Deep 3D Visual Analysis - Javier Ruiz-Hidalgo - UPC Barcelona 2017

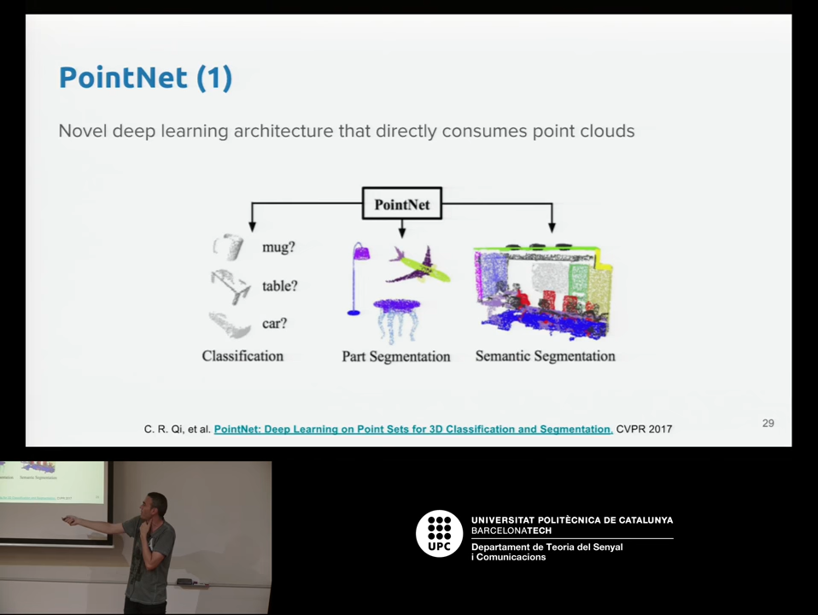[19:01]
And they propose a network which inputs a point cloud, and they use it for classification and semantic segmentation. So actually works in many different applications. And the network that they propose is this one.